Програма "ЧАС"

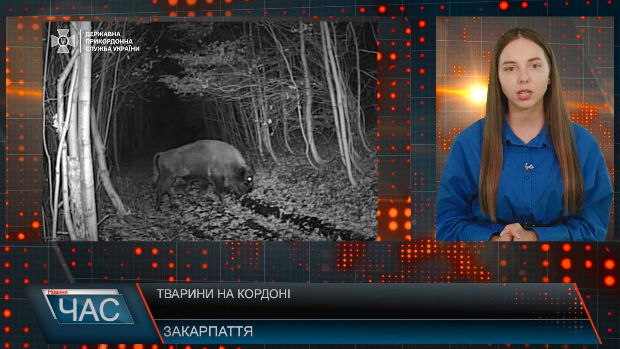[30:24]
Зазначається, що тварина прийшла з Національного парку, що розташований у Словаччині. Вовки, кабани, олені нерідко потрапляють у камери відеоспостереження прикордонників.